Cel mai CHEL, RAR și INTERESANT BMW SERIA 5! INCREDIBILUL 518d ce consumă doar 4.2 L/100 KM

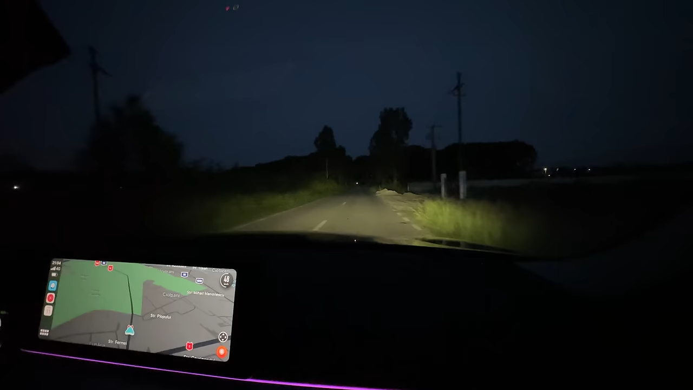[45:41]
Se vede unde e tranziția între fază scurtă și fază lungă. Faza lungă e mai bright decât faza scurtă. Farurile au auto leveling, dar nu sunt adaptive. Nu, sunt farurile normale. Și chiar și pe loc. Nu cred că au cornering. N-au cornering. Exact. Start stop-ul, v-am zis, nu pot să-l dezactivez. Dar ce interesant, dacă tot suntem aici. Ia să vedem. Se oprește.